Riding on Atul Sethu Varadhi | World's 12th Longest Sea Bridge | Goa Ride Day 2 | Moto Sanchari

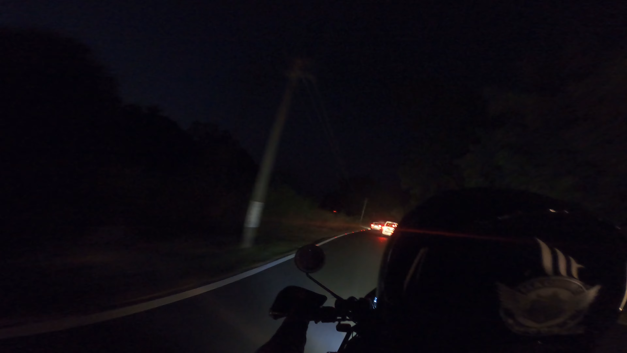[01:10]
బేసిక్లీ ఈ రూట్ అంతా మనకు కర్ణాటక నుంచి వచ్చే రూట్ అంతా ఇదే. కర్ణాటక అంటే వెస్టర్న్ పార్ట్ ఆఫ్ కర్ణాటక, లైక్ మంగళూరు,
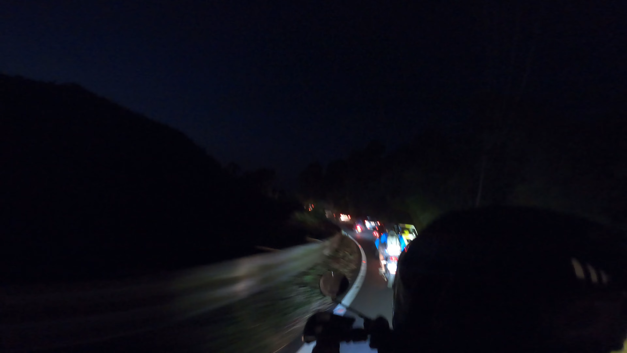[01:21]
చిక్మగళూరు, మడికేరి, నూర్దేశ్వర్, గోకర్ణ. సో ఈ రోడ్స్కి నుంచి గోవాలోకి ఎంటర్ అవ్వాలంటే ఈ రోడ్ల నుంచే ఎంటర్ అవ్వాలి. సో అందుకని మనకు ట్రాఫిక్ చాలా ఎక్కువ ఉంది ఇప్పుడు.